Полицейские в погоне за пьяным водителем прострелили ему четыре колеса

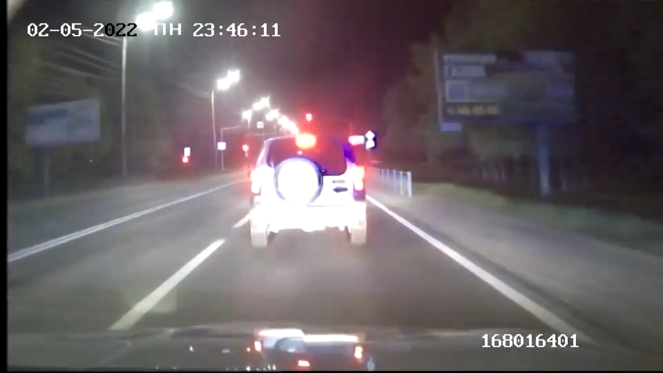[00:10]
Два патрульных автомобиля с включенными проблесковыми маяками и специальными звуковыми сигналами преследовали правонарушителя около 10 минут.
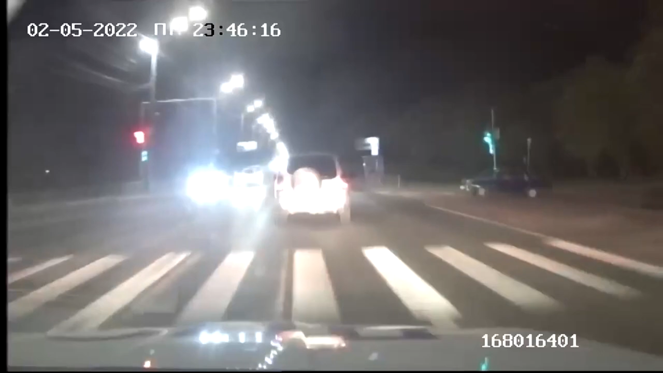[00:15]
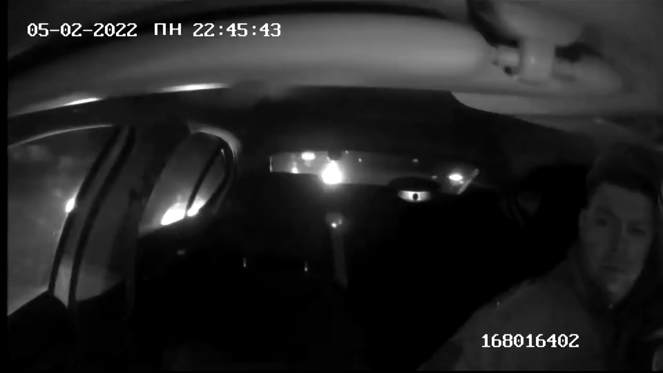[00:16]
На неоднократные предупреждения полицейских о возможном применении табельного оружия правонарушитель не реагировал.
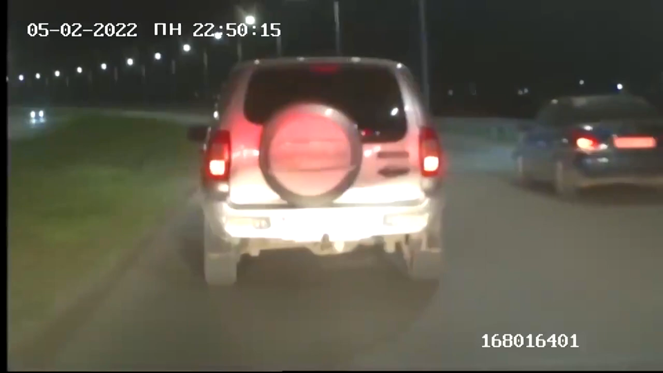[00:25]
В сложившейся ситуации для остановки транспортного средства
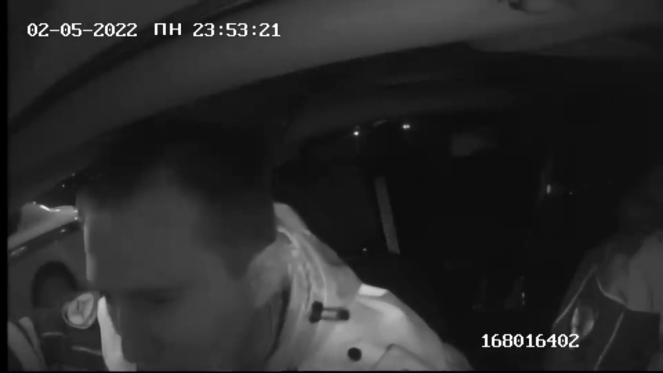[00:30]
после
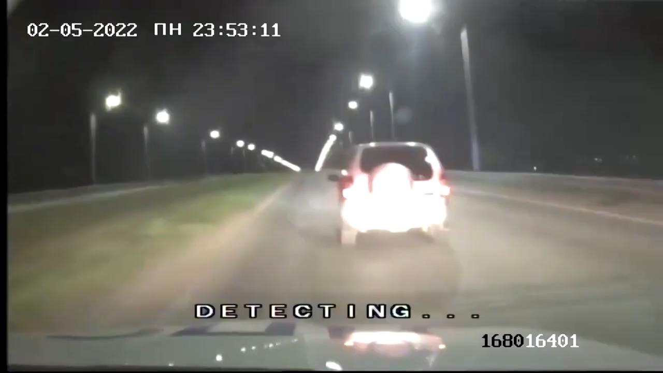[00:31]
предупредительного выстрела вверх инспекторами ДПС было произведено несколько прицельных выстрелов по колесам.